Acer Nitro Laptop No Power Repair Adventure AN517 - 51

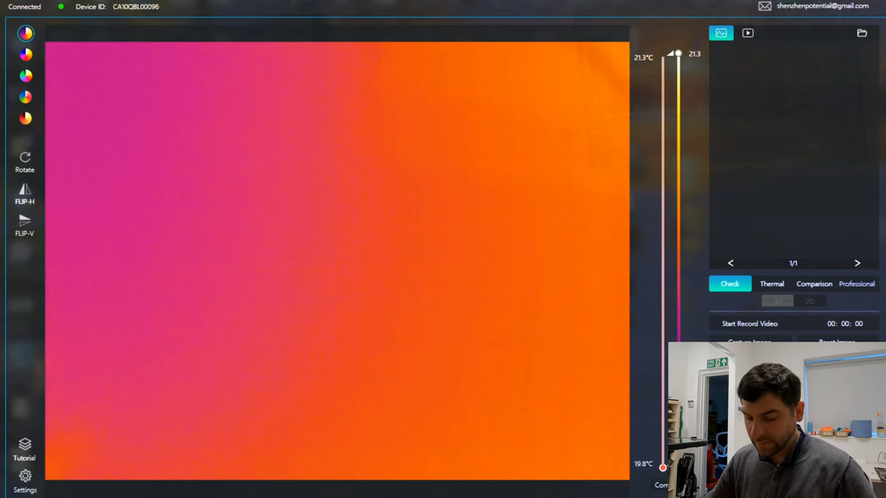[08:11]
On screen: scale top 21.3°C, scale bottom 19.8°C
Okay, so now I will check everything with the thermal cam to see if I can see anything what might be wrong. So let's put in the power cable in
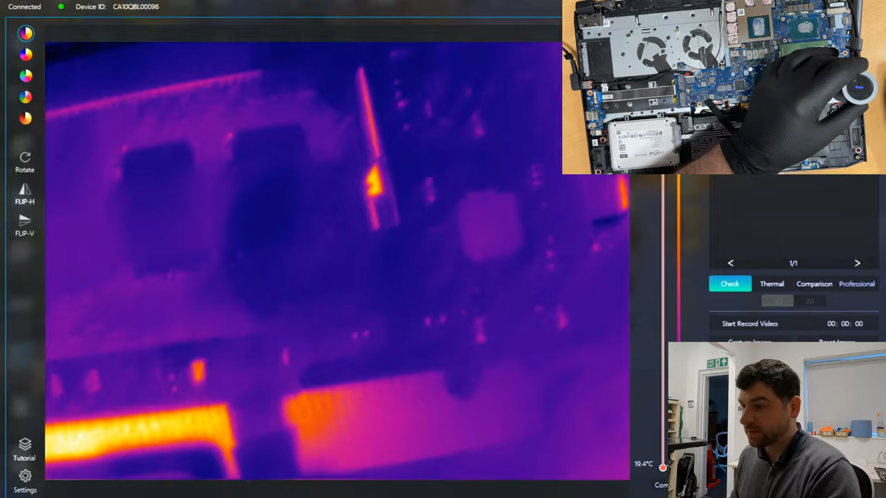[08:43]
On screen: scale bottom 19.4°C
the power to the board and that's it. I didn't try to switch it on,
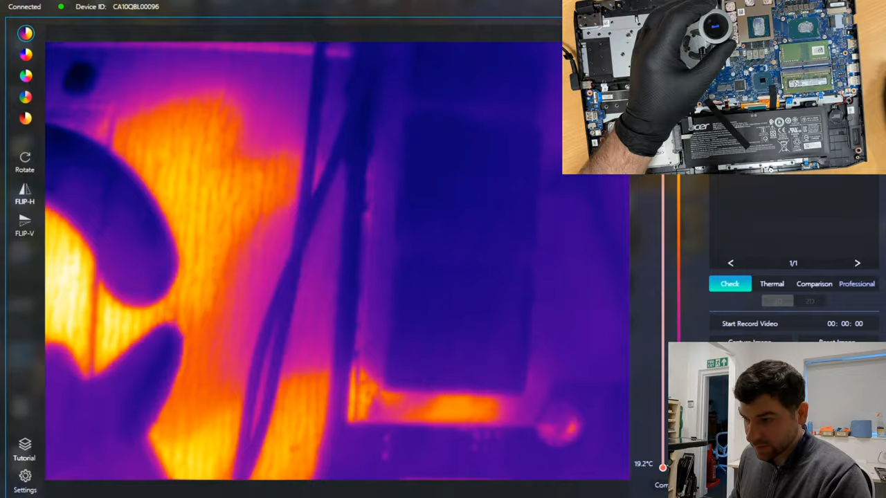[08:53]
so just want to make sure there is nothing straight away heating up. Okay, so far everything's look good. So now I will try to
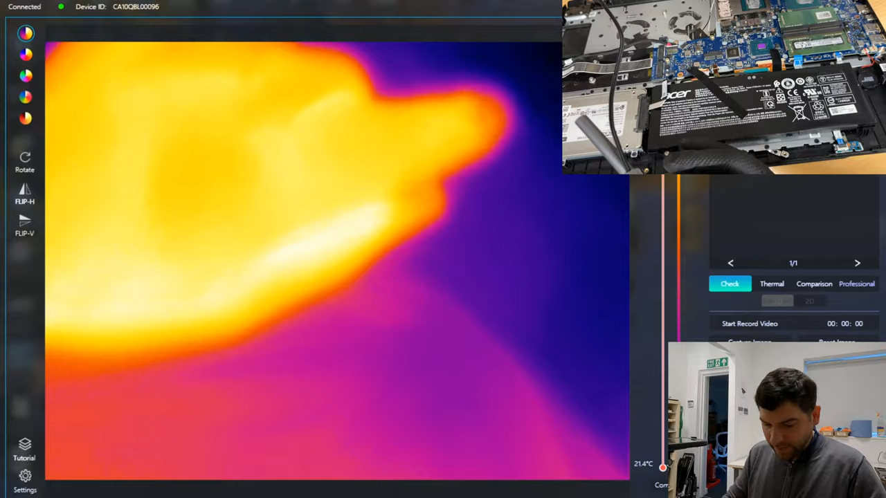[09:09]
fire this up. Let's see if I can have an access. Okay. There is the power button, here it is. Okay, I click the power button on.
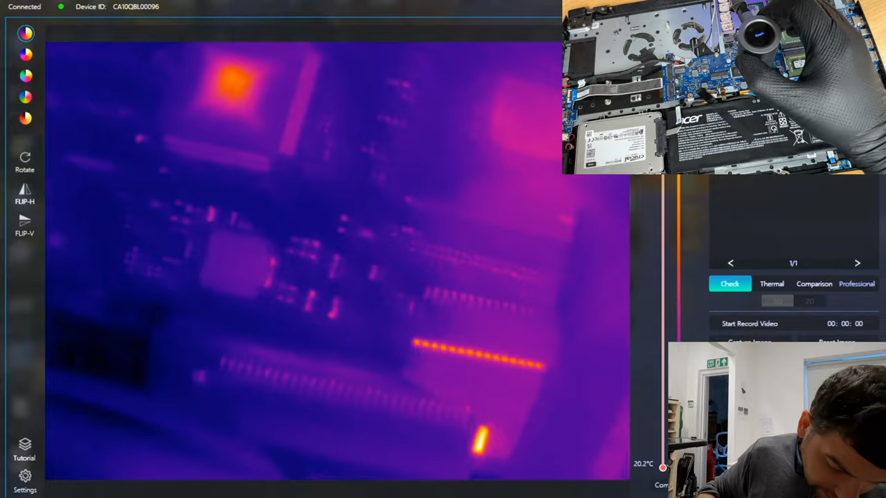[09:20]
You can see there is a blue light on the side. What we got? The blue light is gone. So somewhere here.
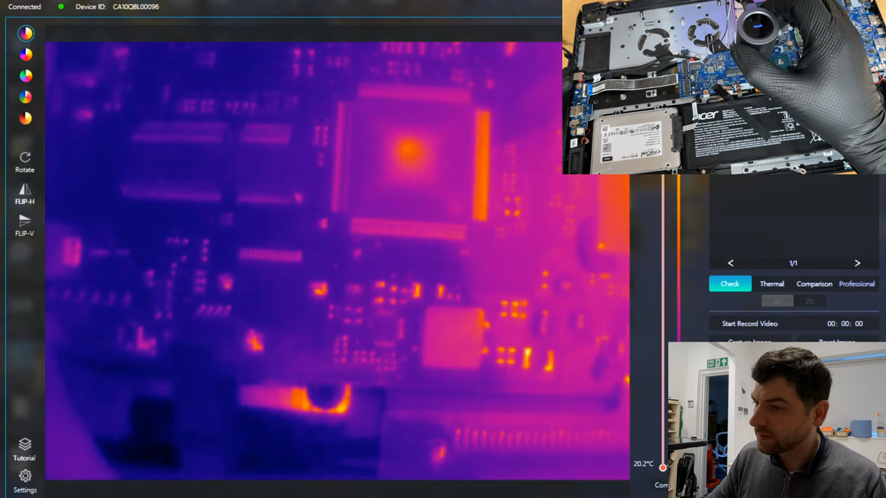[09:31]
Okay, this one. Okay, this chip is trying to heat up and switches off.
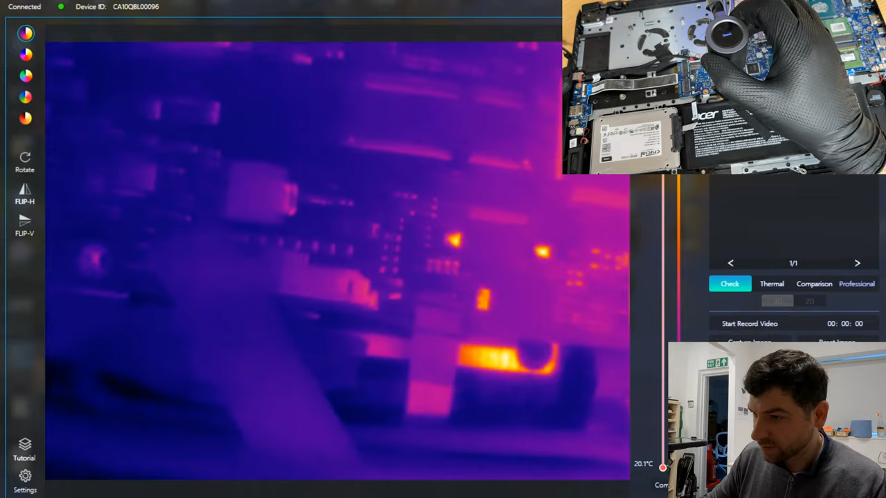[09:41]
I don't think this is on short because it's trying to start. Might be on short. So I will start the power again. I'm trying to see if I can spot anything else.
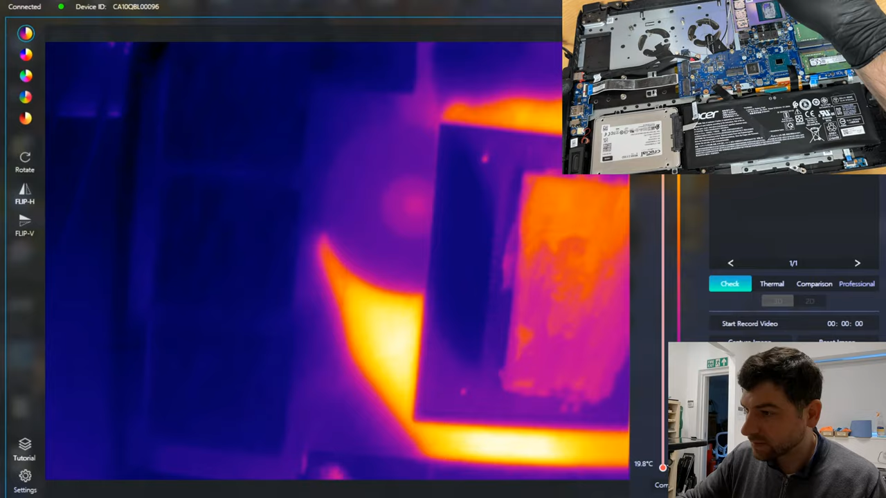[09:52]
Starting the power. Nothing's happening. Starting the power. What's this? You saw something here? Starting the power. Oh, blinked. What's here? Okay.
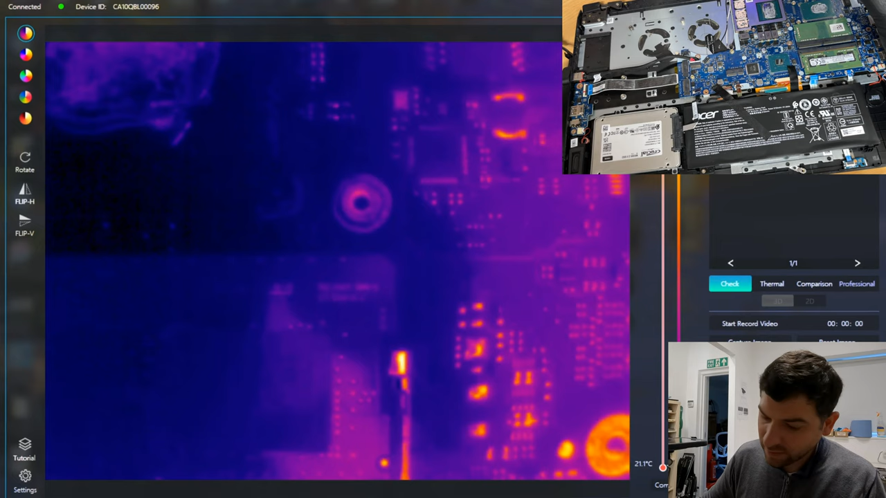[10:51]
Now it's not showing me anything. And again, nothing. We'll unplug the power.
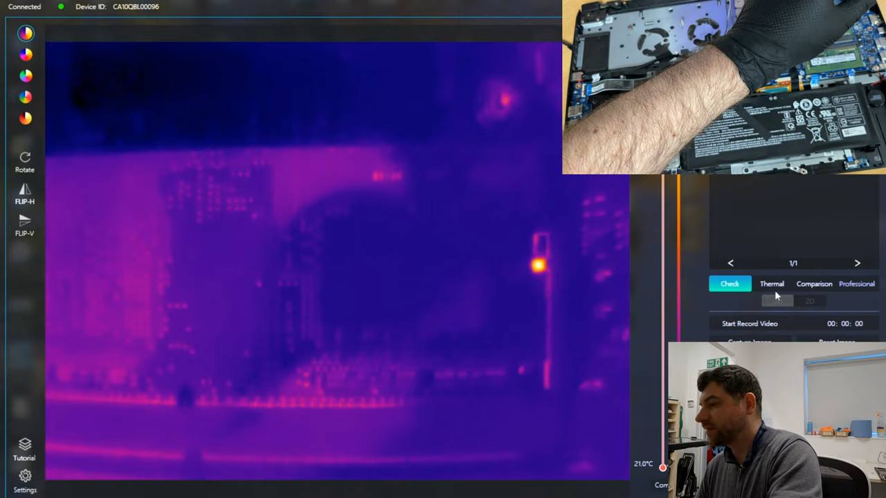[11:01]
Change this only on thermal. Let's plug in the power back in. Okay. Let's start it. See?
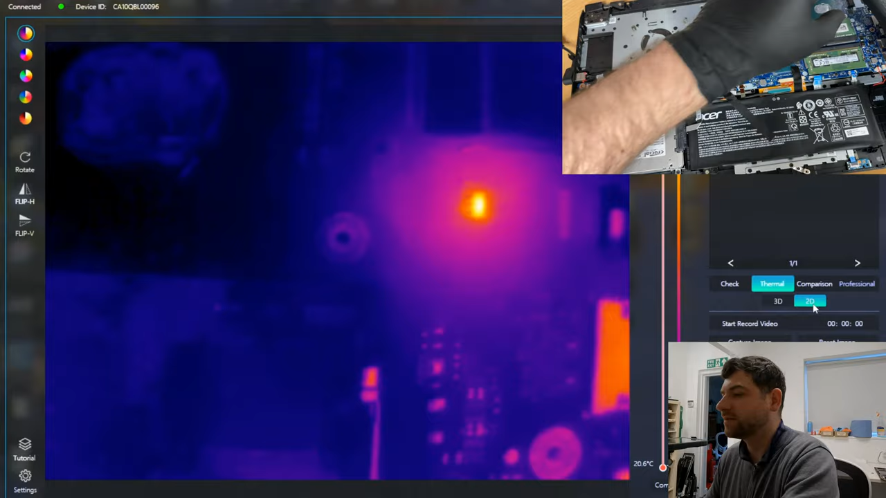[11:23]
That's a bad boy. Okay. Disconnect the power.
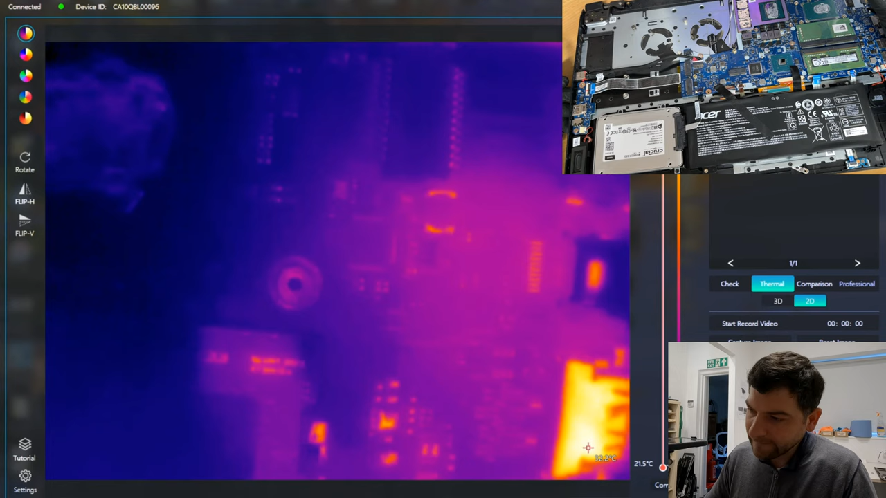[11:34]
Let's connect it back. Let's start it up. Oh, you see how hot it is?
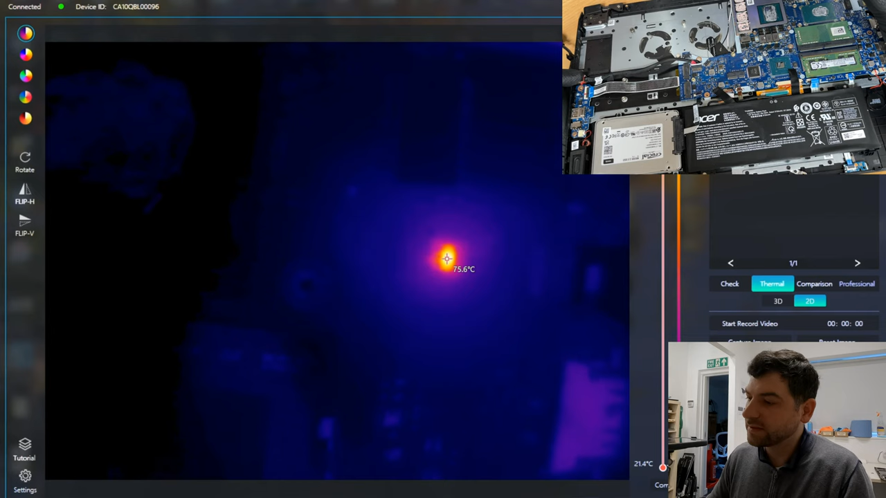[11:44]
Yes, so the problem looks like it's there.
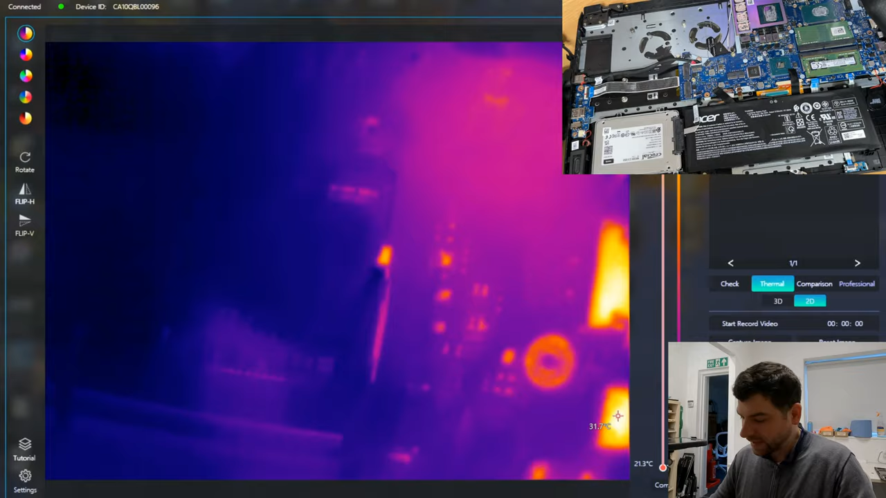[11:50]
So, in order for me to check further, I need maybe to take off the board